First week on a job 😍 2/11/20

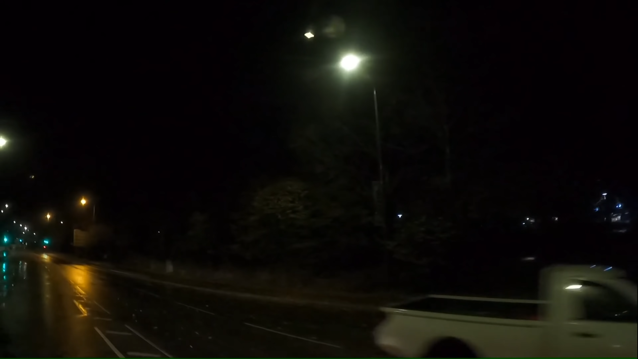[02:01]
Don't know if you can see much, I'm just about to come up to my drop-off somewhere. I don't think I'm lost. It's just dark, and I'll find it. Oh.
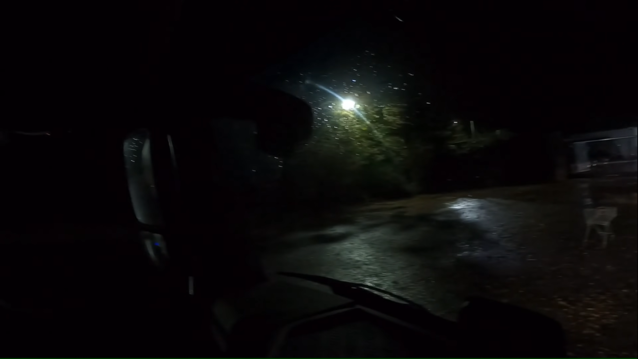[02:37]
I need to swing it around. I'll show you as I'm swinging it,
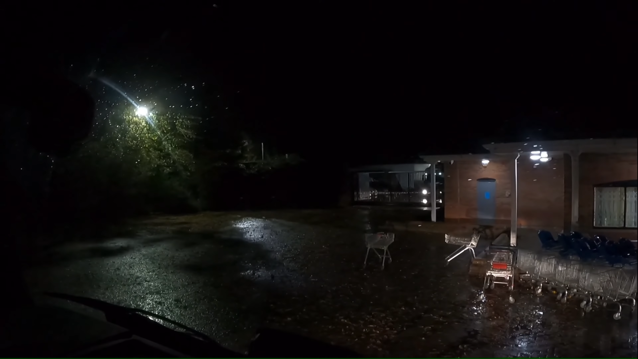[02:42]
but there is a lorry inside there just parking up, so I'm gonna stick it on the brake and wait for him to come out.